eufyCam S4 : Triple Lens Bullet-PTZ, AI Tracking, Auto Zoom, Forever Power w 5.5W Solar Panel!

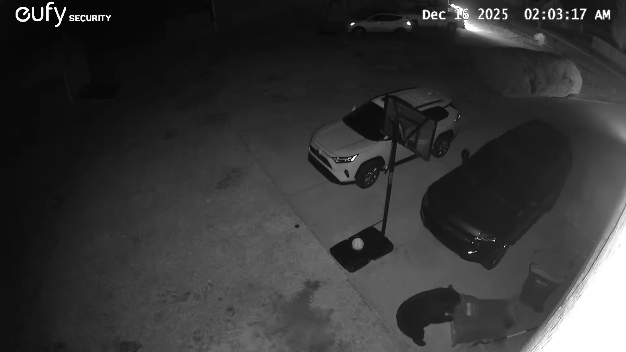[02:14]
They almost always go straight for the garbage cans especially on nights when we've tossed out leftover fried chicken. With a standard PTZ I usually miss half the event but with this hybrid setup the wide lens catches the entire approach and the PTZ locks in automatically so I get the full story instead of just a partial clip.